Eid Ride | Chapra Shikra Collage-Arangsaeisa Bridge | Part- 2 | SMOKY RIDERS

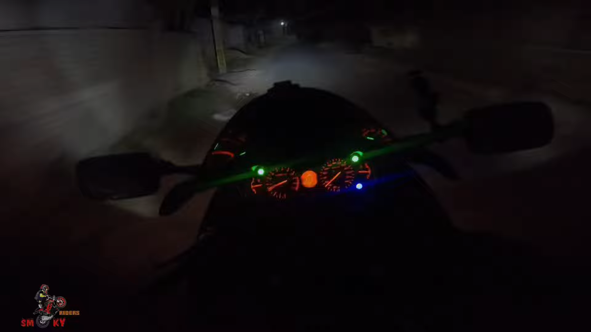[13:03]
তো আমরা এই মুহূর্তে বেরিয়ে গেছি তৌফিকের বাড়ি থেকে, আমরা এখন হাটলা ছাড়লাম, সামনে আমাদের চাপড়া। টাইমটা অনেকটা দাঁড়িয়ে, ছেলে পেলে দাঁড়িয়ে আছে, কিন্তু আমি দাঁড়াতে পারলাম না।